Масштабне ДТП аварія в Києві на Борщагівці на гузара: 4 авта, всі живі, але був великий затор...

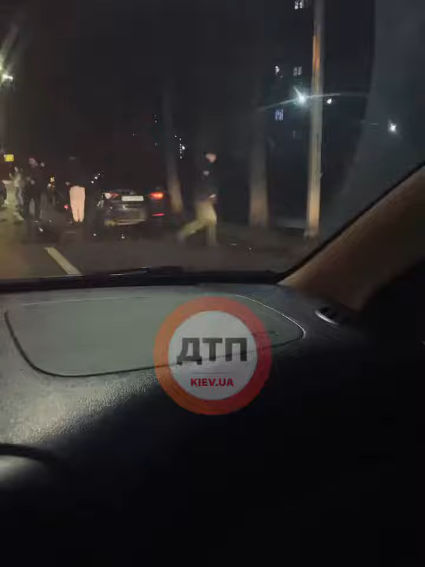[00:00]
Вроде хоть не очень побит. Не, нормально побит. Что все живые. А как это?